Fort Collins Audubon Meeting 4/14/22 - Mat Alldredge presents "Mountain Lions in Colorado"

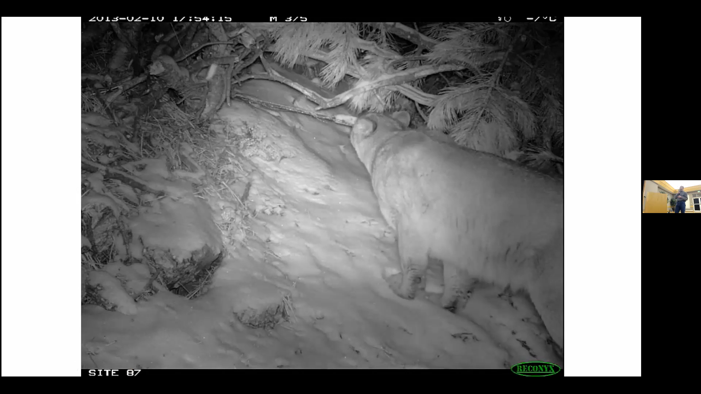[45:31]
And here comes my lion checking it out. Got to check out the camera.